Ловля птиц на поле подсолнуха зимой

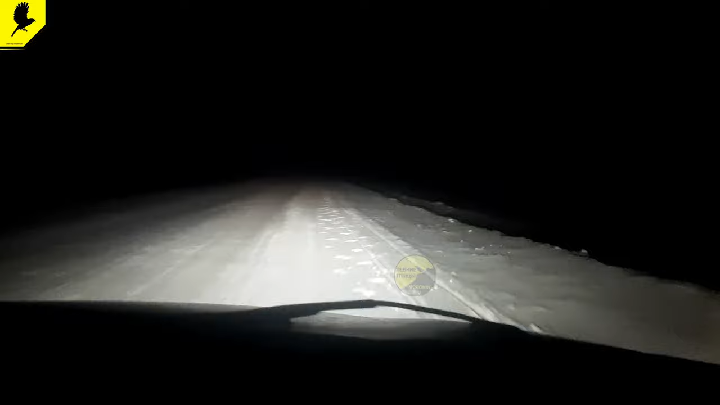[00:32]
дорогу не видно луну видно вот короче 28 подъехали сейчас пойдем место посмотрим